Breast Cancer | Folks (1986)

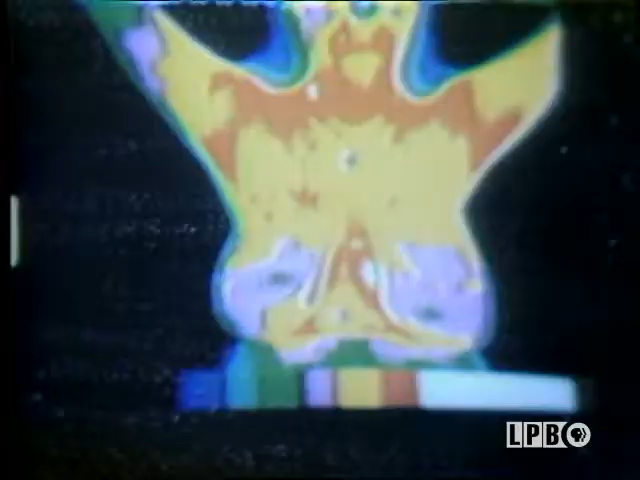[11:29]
A thermogram is a picture of the heat patterns of the breast. A heat pattern is like a fingerprint.
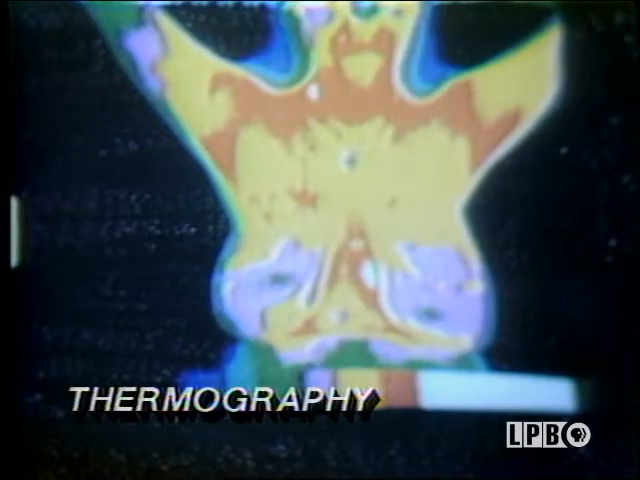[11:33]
It does not change over the years.